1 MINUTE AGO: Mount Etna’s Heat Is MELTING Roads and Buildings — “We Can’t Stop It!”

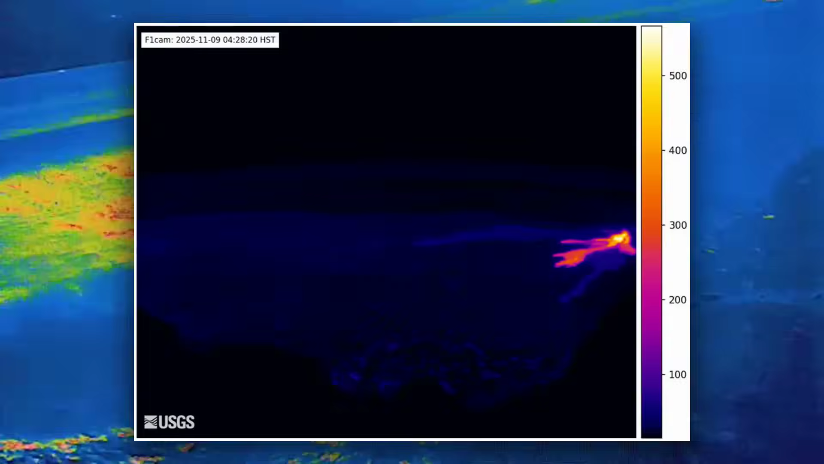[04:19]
Thermal cameras mounted on the summit craters showed chaotic patterns,